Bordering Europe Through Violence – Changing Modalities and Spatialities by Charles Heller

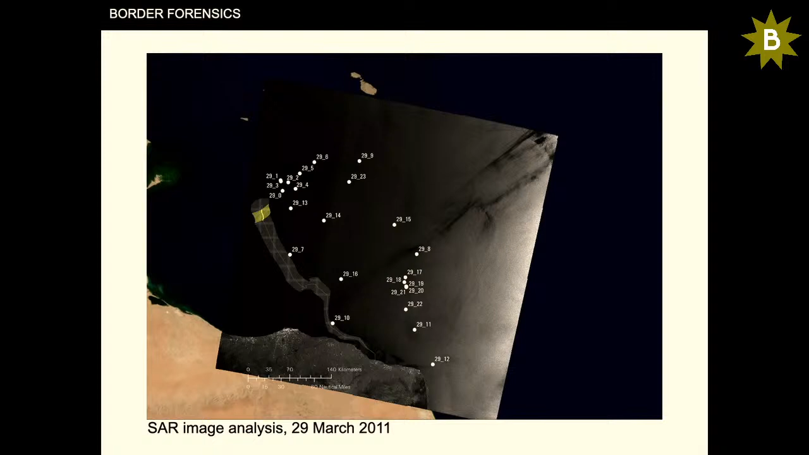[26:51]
but we can say that there were a number of ships in vicinity to the drifting boat at the time this image was taken. So the position of the boat is indicated here in yellow.